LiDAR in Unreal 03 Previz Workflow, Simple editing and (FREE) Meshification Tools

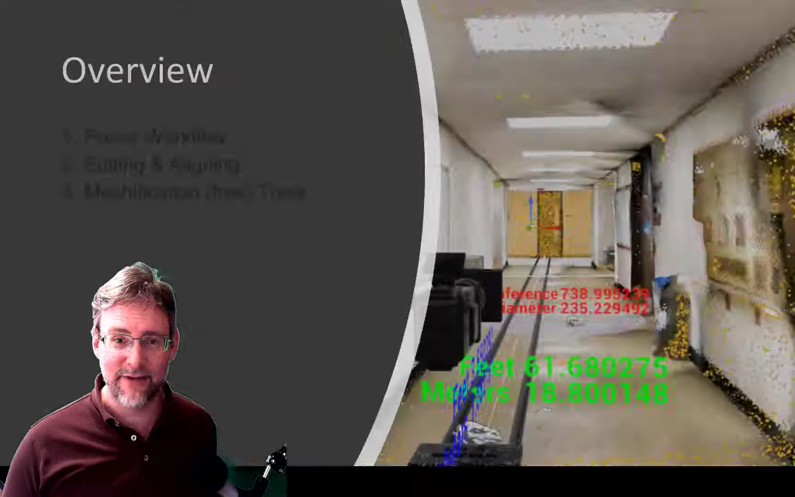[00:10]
I'm Sean Foster, and in this video, we're going to go over a basic pre-visualization workflow. Then we're going to talk about some of the basic editing tools inside of Unreal.
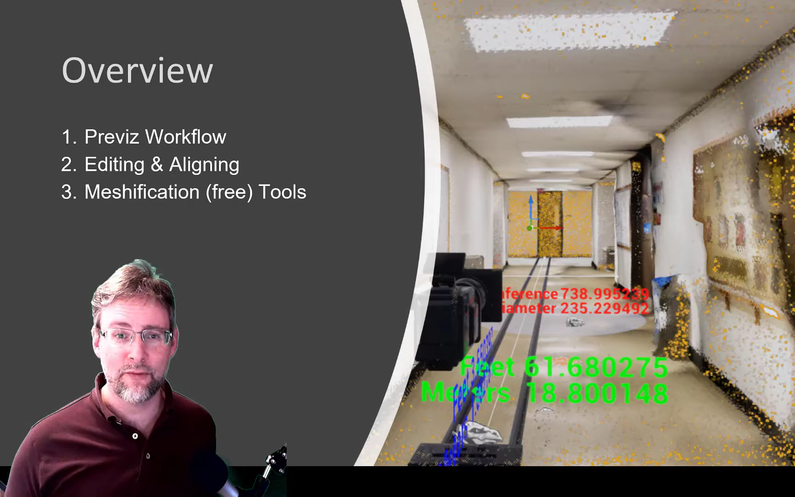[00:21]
And finally, I'm going to introduce two free meshification tools and also some strategies that other people have come up with for taking LiDAR to the next level. First, LiDAR uses in virtual production.
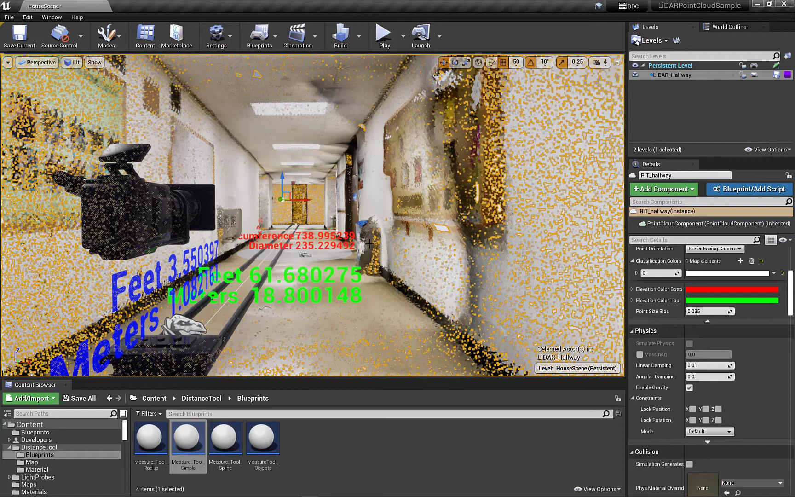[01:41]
The first thing I want to point out is, in a previous video, I went over using levels as layers. And this is on a layer, which makes it really easy to turn on, turn off, freeze, lock.
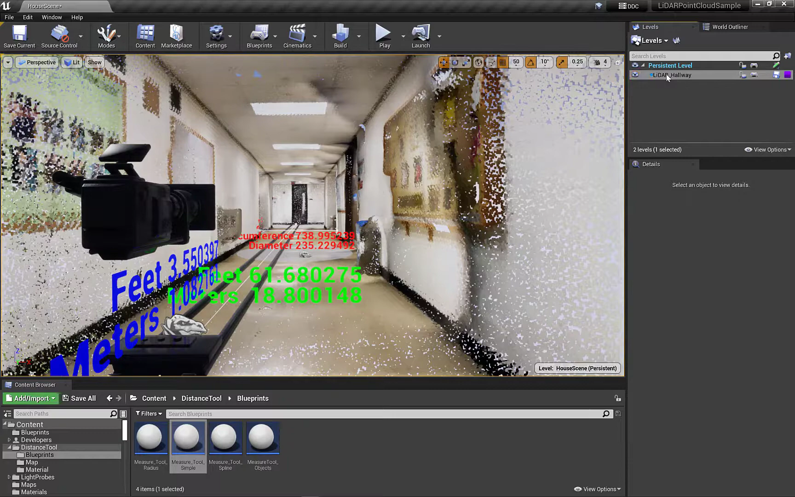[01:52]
That can make it really helpful for workflows. I used a lot of bookmarks as well, which will jump you between different points. We also used quite a few different motion-captured, like walk cycles, at different speeds to help time out the pacing of the different shots, which was really great.
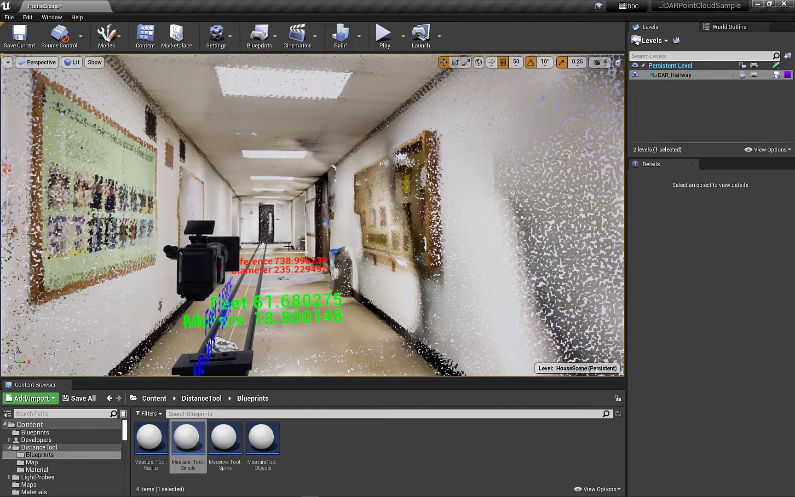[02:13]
The other thing here is, I've got this old measurement tool. I used this in terms of measurement and color-coded it according to RGB XYZ.
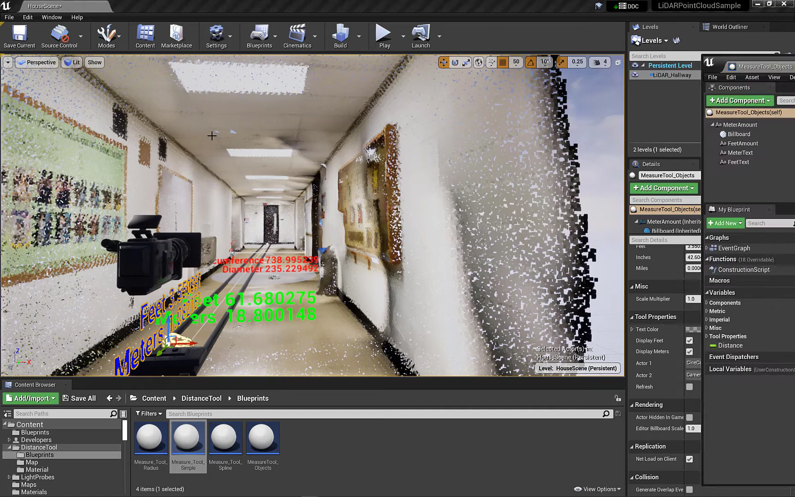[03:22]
That could be a useful workflow, which I haven't tried out yet. OK. Well, basically, that's the Previz workflow. Let me open this up inside the editor, and then we can go over some of the tools. All right. So here I'm in the editor.
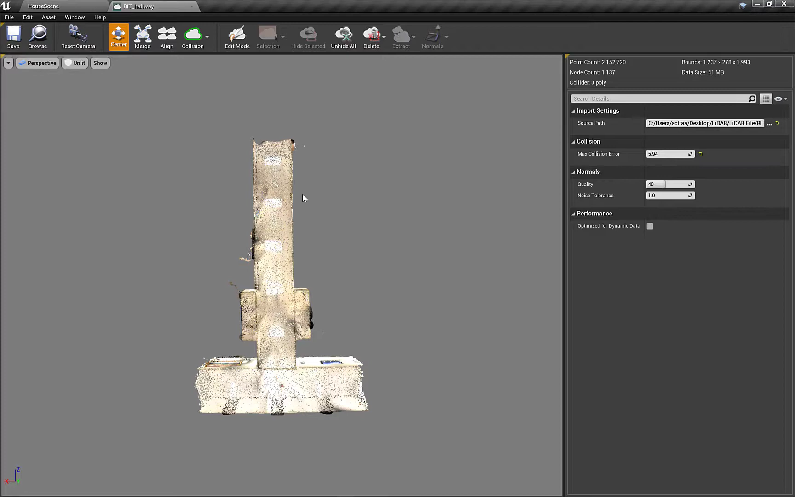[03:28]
You can hit Control-E or double-click on the assets in order to open up the editor.